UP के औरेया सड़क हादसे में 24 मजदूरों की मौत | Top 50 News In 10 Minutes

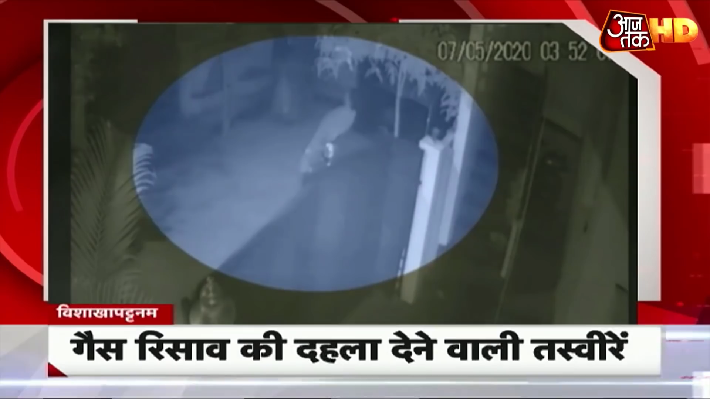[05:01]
विशाका पत्नम में गैस रसाब हाथसे का सीजी टीवी फुटेज सामने आया गैस के असर से लोग सड़क पर गिरते हुए नजर आए